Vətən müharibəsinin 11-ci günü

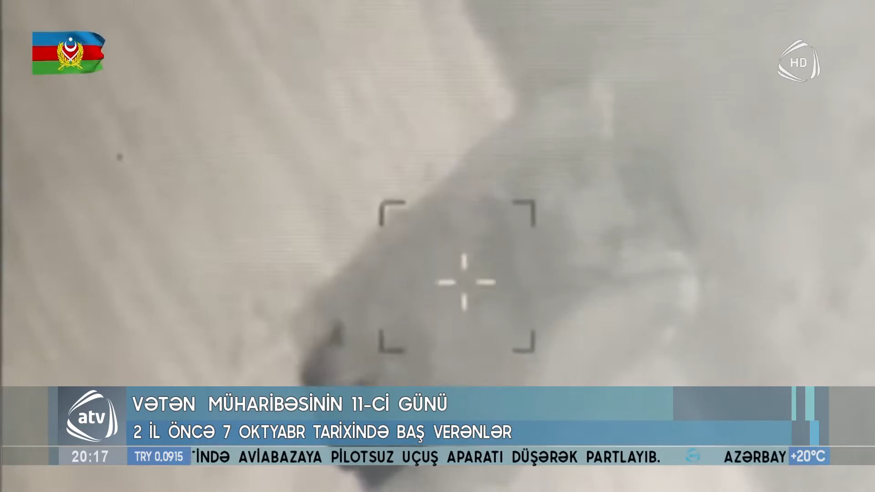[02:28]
Cəpənin müxtəlif istiqamətlərində gedən döyüşlər zamanı qoşunlarımızın atəşi nəticəsində düşmənin 10 ədəy tankı,
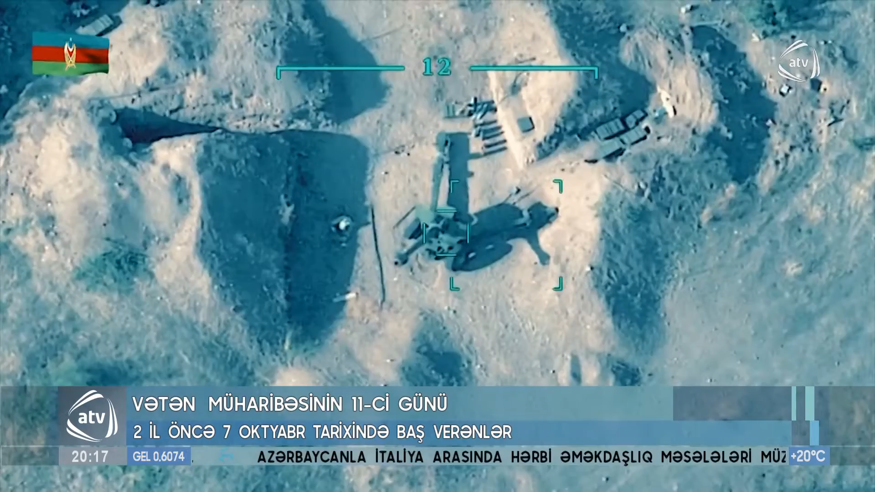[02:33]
6 ədəd D-20 topu, 1 ədəd Akaysiya özü yeriyən artilleriya qurğusu,
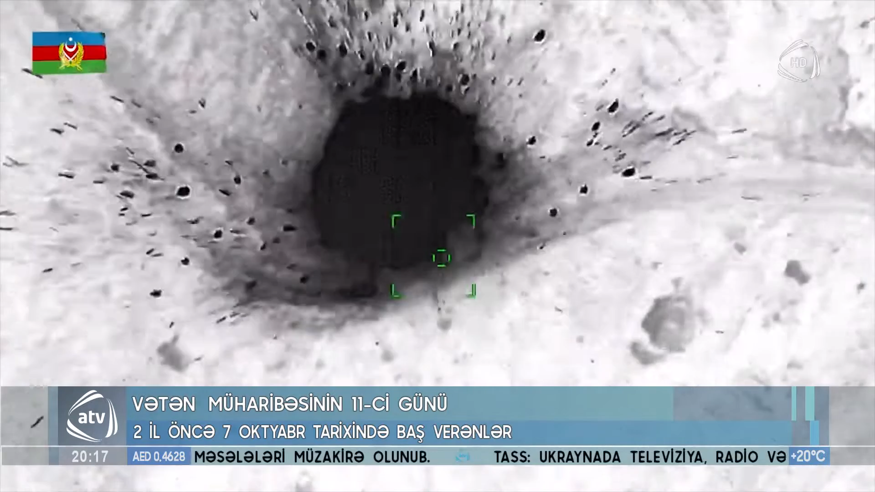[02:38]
30 ədəy avtomobil texnikası və xeyli sayda canlı qüvvəsi məhv edilmişdi.